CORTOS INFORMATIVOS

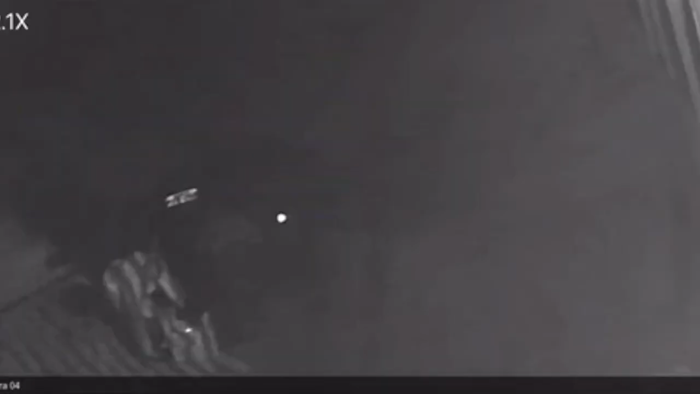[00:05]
de lo que le sucedió a la madrugada del pasado día viernes en la calle Simón Bolívar y Paca y Bamba,
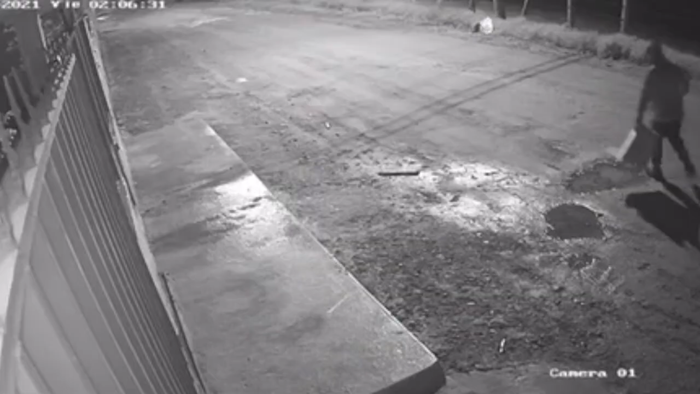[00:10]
junto al salón de recepciones La Cascada, al sur del Cantón Girón, cuando antisociales se llevaron el radio y unas llaves de un carro.